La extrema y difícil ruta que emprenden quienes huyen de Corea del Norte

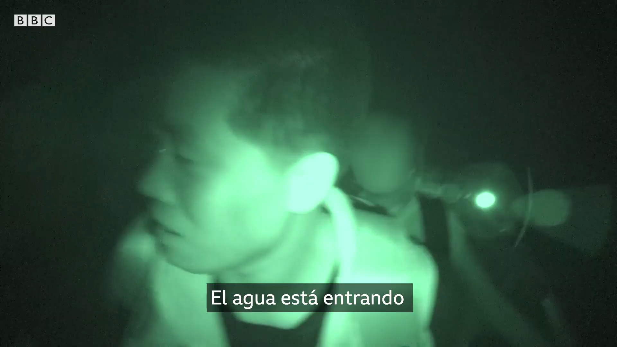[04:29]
Este es el video de otro desertor.
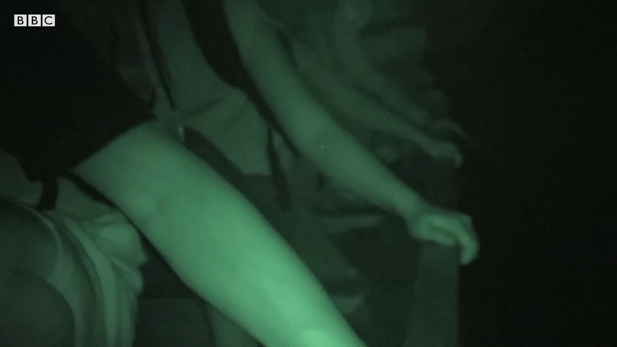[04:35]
El espacio en los botes es muy estrecho para 4 o 5 personas, puede ser peligroso.